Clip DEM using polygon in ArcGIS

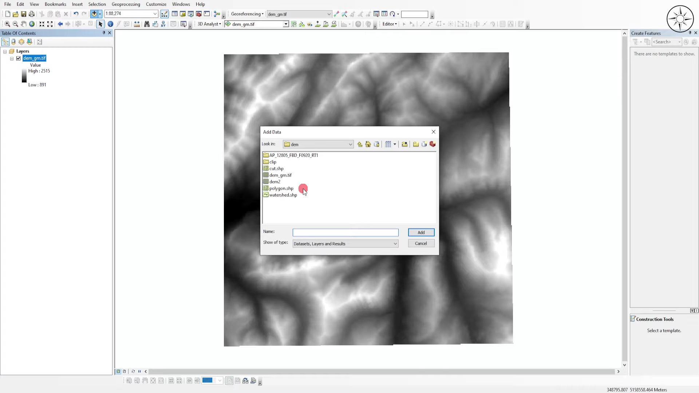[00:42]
navigate to your work folder and then click on your polygon then click on add so as you can see i got my polygon on my digital elevation model i will go ahead and change the symbology of my polygon
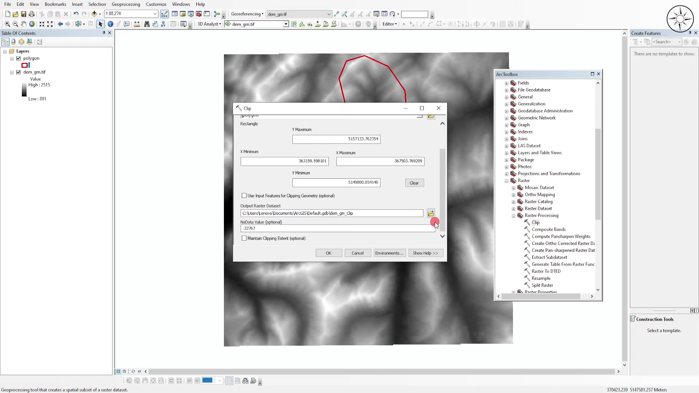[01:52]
we are going to use our digital elevation model for the output extent we will use our polygon and there you can specify where you want to output your clipped raster name it and then click on save so don't forget to check this button and this one then click on ok so
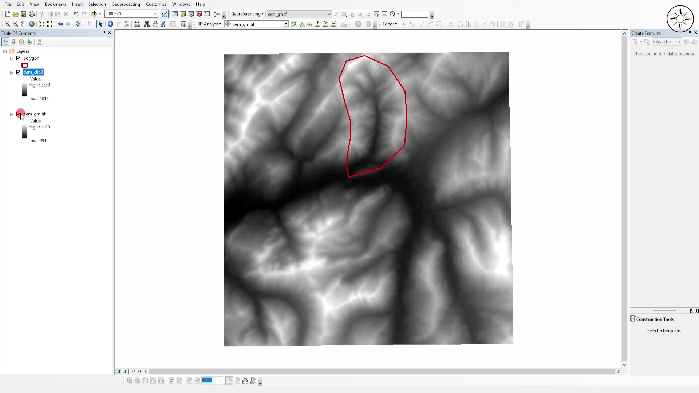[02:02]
after the end of the processing you will get your clipped dem according to your polygon so thanks a lot for watching and if you got some value from this tutorial please like it and subscribe if you want to get more of this kind of tutorials